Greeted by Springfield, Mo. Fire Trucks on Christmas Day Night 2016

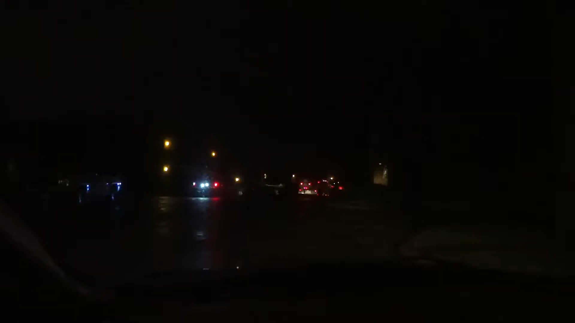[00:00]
well we just pulled into our apartment complex and are greeted by a lot of red white and blue flashing lights there's fire trucks fire marshals here and we can't get past the fire truck I'm gonna get out and ask what's going on and if we can get down to our place oh